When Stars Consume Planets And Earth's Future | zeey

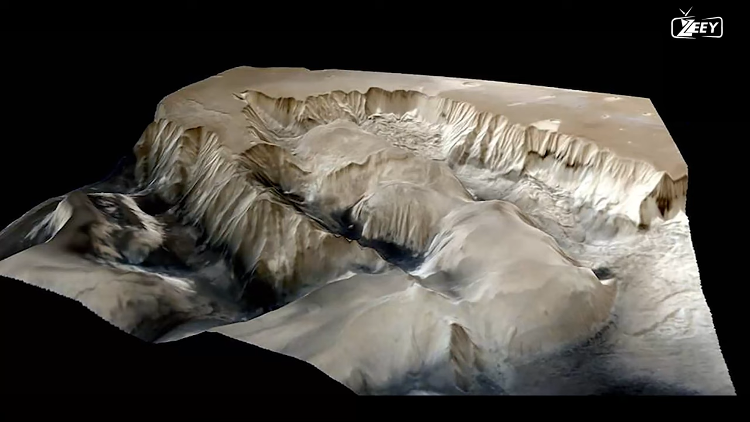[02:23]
The origin of Valles Marineris is a mystery, as it does not appear to be a canyon formed solely by erosion. Instead, it may be a giant tectonic crack in the surface of Mars,